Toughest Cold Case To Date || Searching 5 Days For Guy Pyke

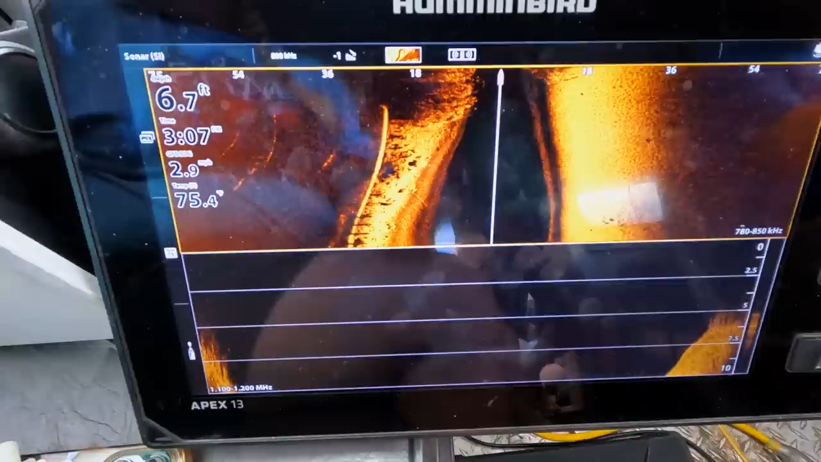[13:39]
On screen: depth 6.7 ft
Gosh dang. This grass is ridiculous. So this is 81.
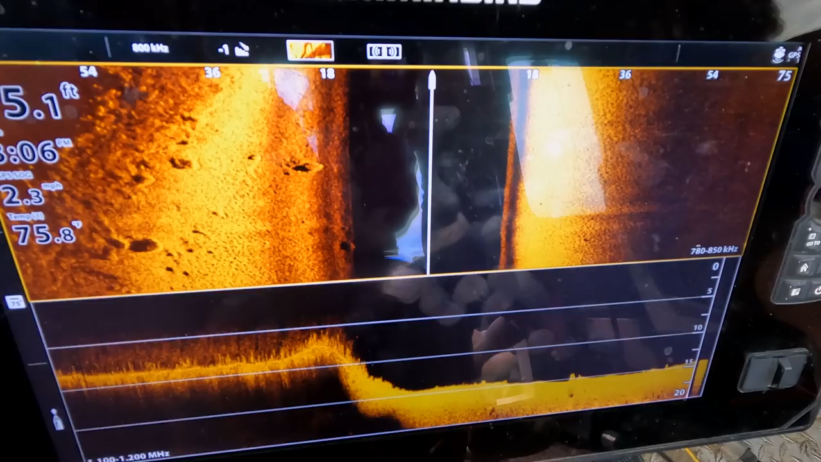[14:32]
So you guys are the first ones that are. This one. Well, are there any cars down there? No. No. No. Ok.
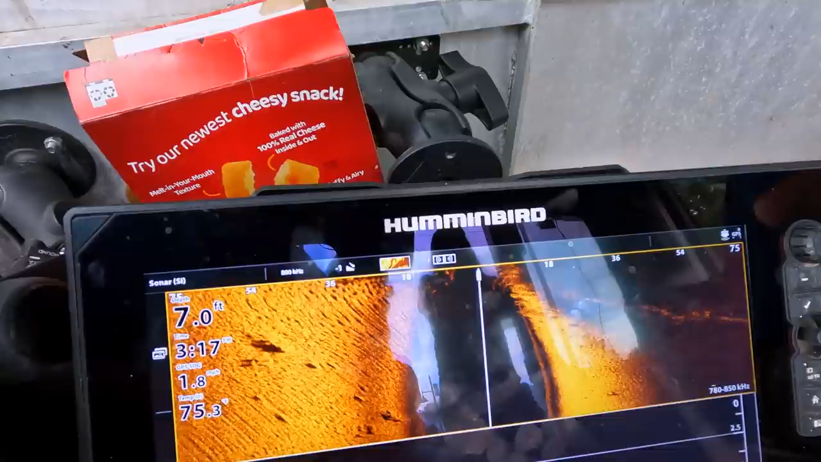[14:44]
On screen: depth 7.0 ft
Yaw. Aw, what? The dredger, at 81 Bridge,
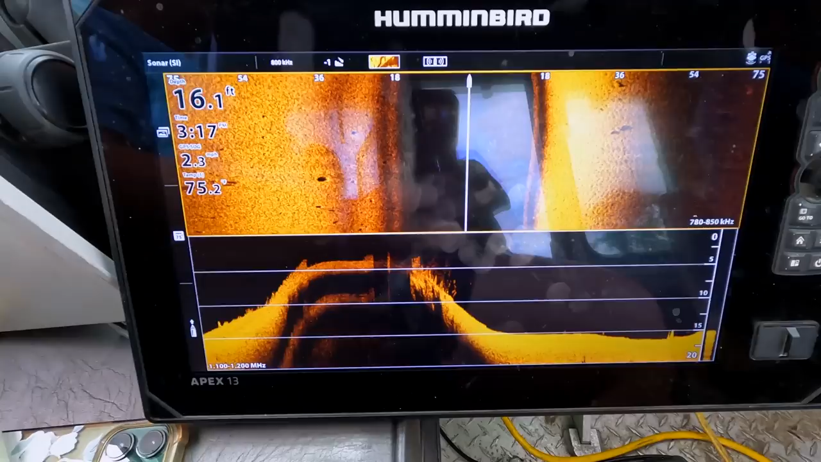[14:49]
On screen: depth 16.1 ft
this is the 11. It's the 11 bridge, sorry. The 81 bridge was up there. Can't see anything over there.
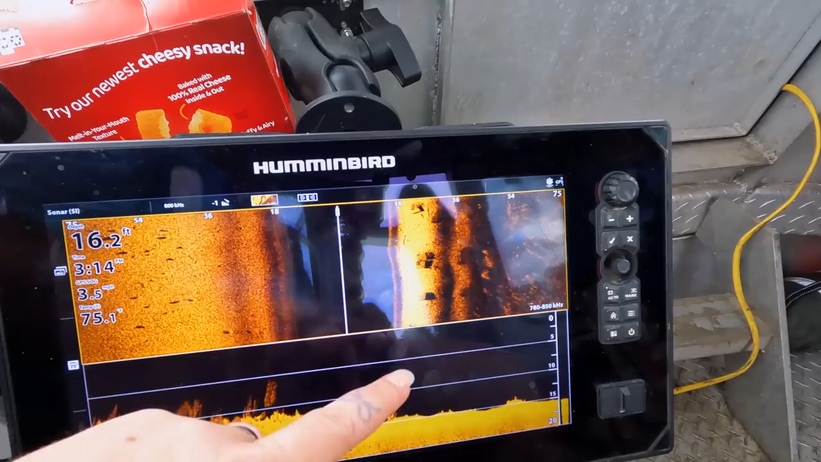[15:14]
On screen: depth 16.2 ft
look at here's all the anchors for those docks the mooring blocks but I really think that's all debris
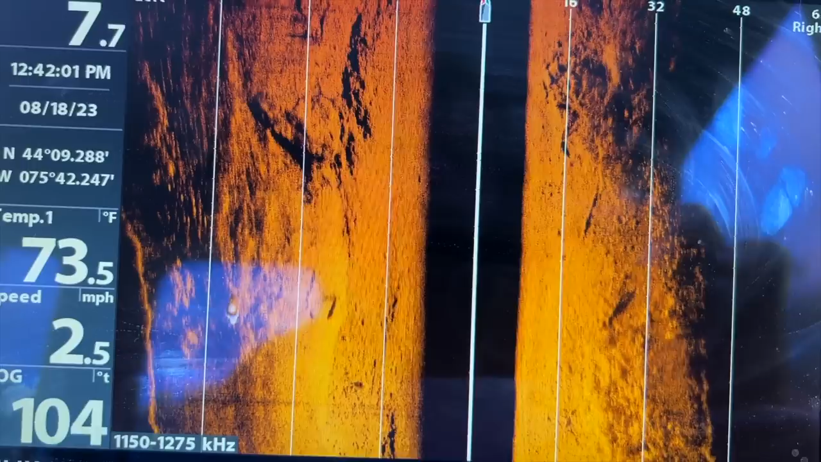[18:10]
On screen: water 73.5°F, speed 2.5 mph
there's nothing in there Indian River Indian River nothing in Indian River by the road nothing in here I'm concerned to me anyway
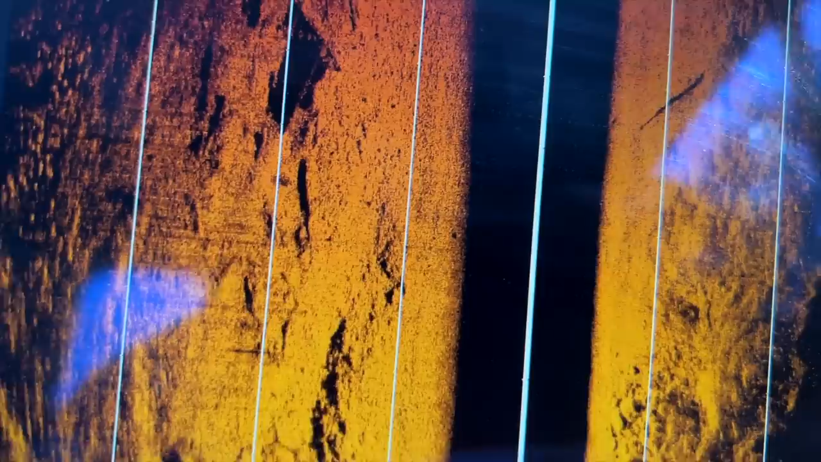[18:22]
I see a couple logs lay downs
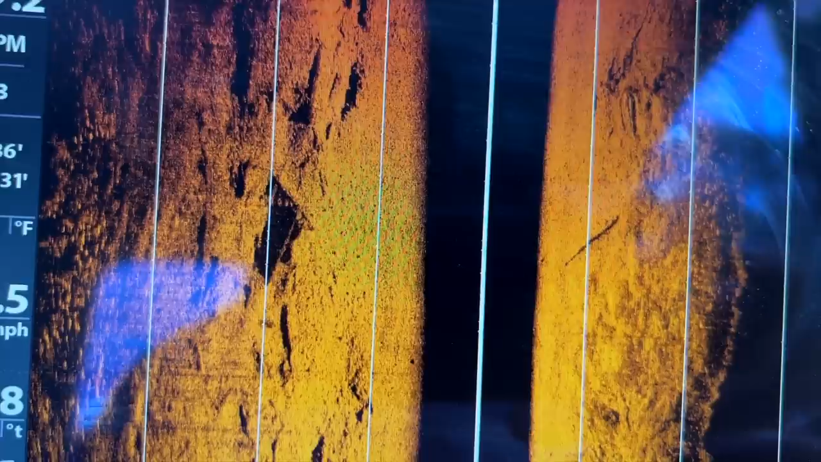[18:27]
yeah there's nothing here looks like
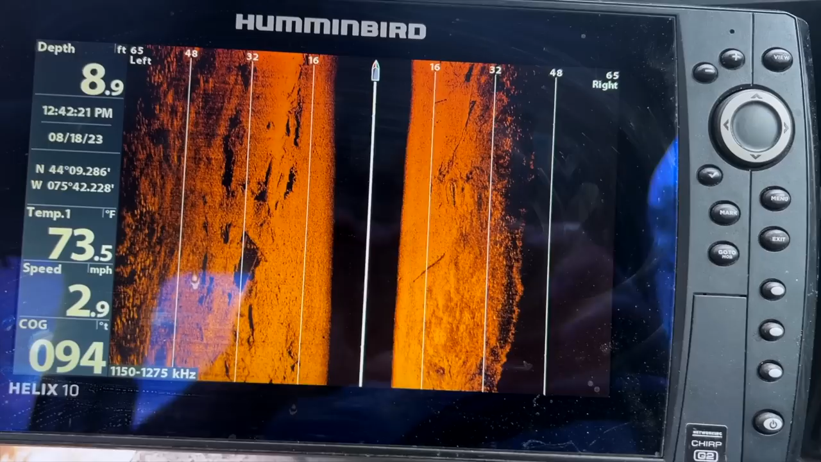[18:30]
On screen: depth 8.9 ft, water 73.5°F, speed 2.9 mph
really good fishing I'd say really good bass fishing in here a little kid that was using the baitcaster said that they were pike in here and something like that so
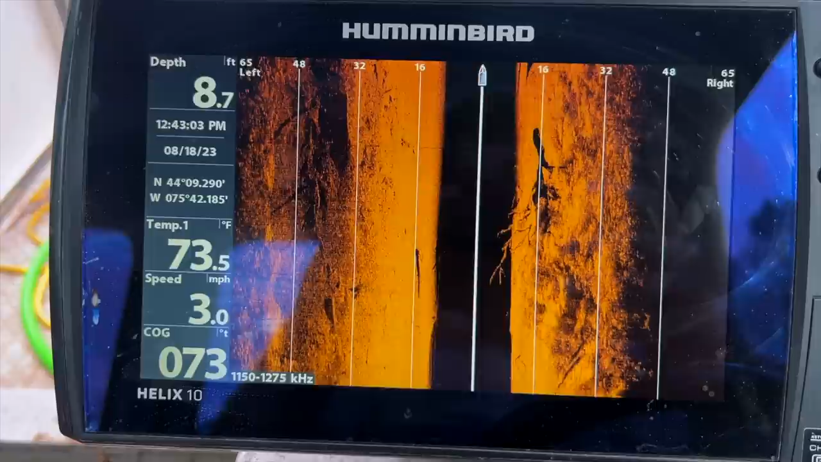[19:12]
On screen: depth 8.7 ft, water 73.5°F, speed 3.0 mph
that's just a little like piece of metal of some sort just kind of holding over oh
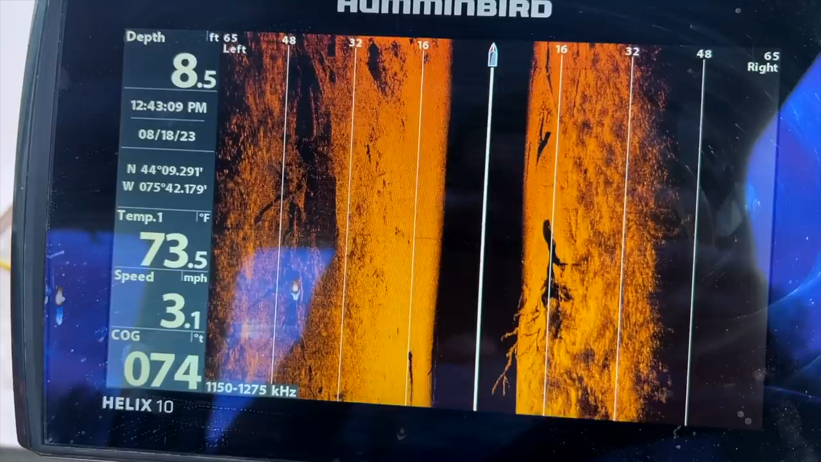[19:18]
On screen: depth 8.5 ft, water 73.5°F, speed 3.1 mph
crap no so quite
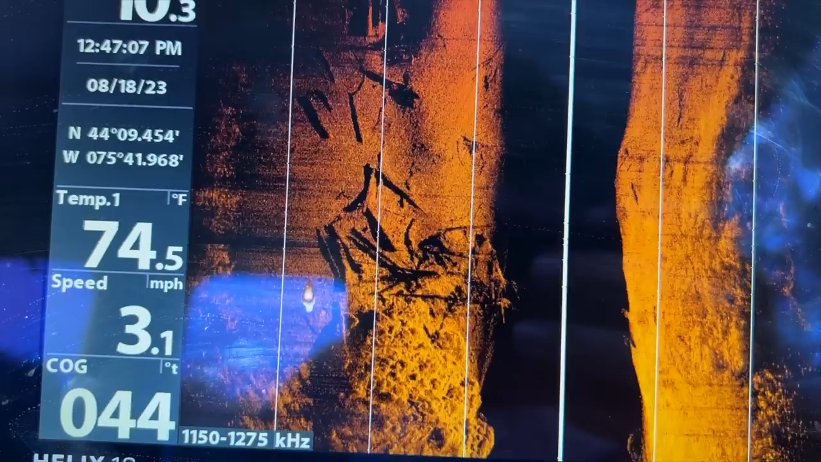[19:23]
On screen: water 74.5°F, speed 3.1 mph
impressive of how deep it is nine feet still we're going